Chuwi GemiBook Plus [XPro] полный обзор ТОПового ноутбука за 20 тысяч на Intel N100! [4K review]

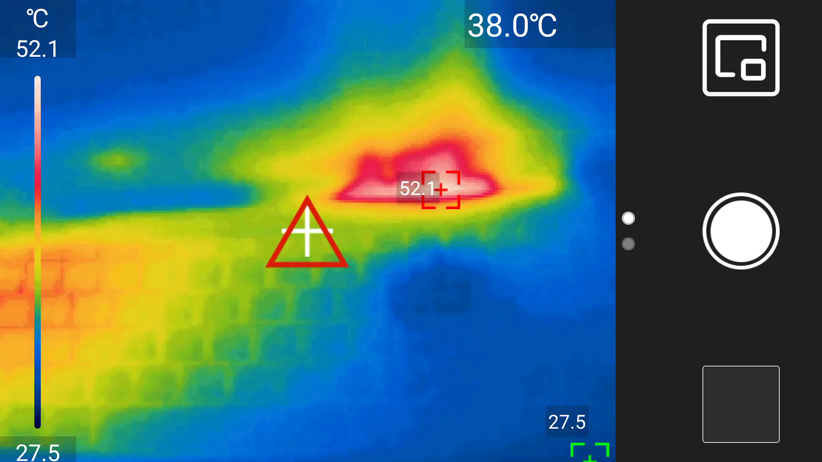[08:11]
On screen: spot 38.0°C, scale top 52.1°C, scale bottom 27.5°C
53 градуса задняя часть выхода нашего воздухоотвода. Если переведут ноутбук и посмотреть с другой стороны, отчетливо видно радиаторная пластина на процессоре.
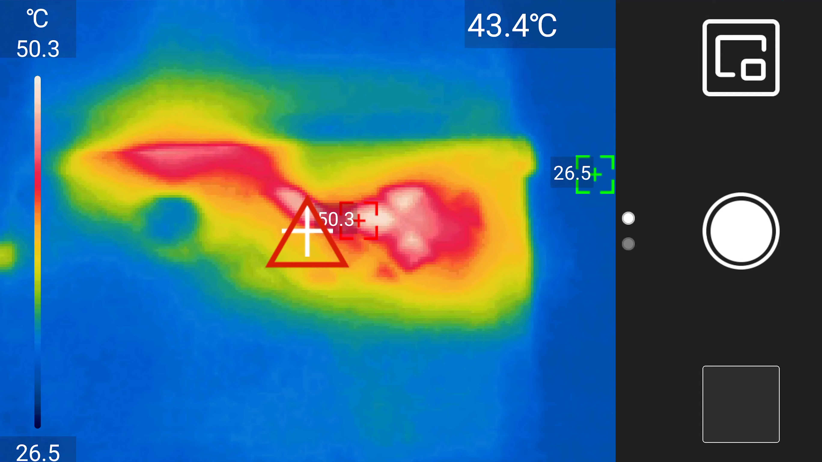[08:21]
On screen: spot 43.4°C, scale top 50.3°C, scale bottom 26.5°C
Ну и, собственно говоря, как у нас система охлаждения здесь реализована. Тоже 51 градус — достаточно хороший показатель. Теперь давайте послушаем работу встроенных динамиков, насколько они здесь у нас хорошего качества.